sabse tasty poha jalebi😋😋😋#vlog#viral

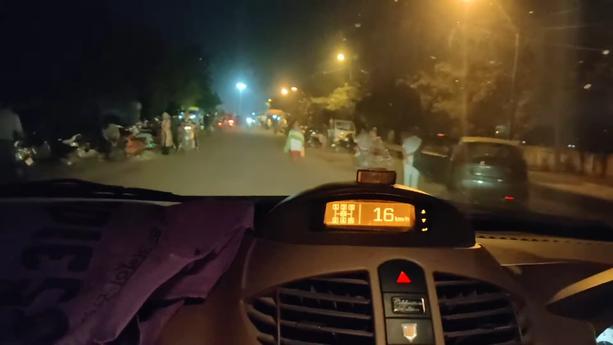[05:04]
अभी तक मार्केट लगा है यहाँ पे, नाइट के 11 बज रहे हैं अभी, और अभी भी अच्छा मार्केट भीड़ है ये मंगल यहाँ। बाजार है। ये मंगल बाजार है, मंगल
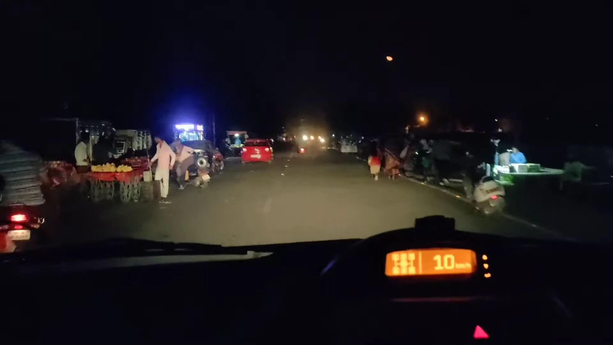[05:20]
ये आ गए हम आइसक्रीम की शॉप के पास, जो कि अयोध्या बाईपास में,
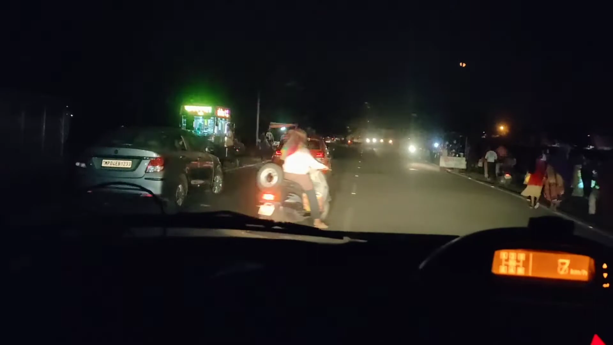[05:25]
और ये सरू ये आइसक्रीम वाला सरयू सरोवर के पास है, मतलब सरयू सरोवर यहाँ पे एक गार्डन है, छोटा सा पार्क।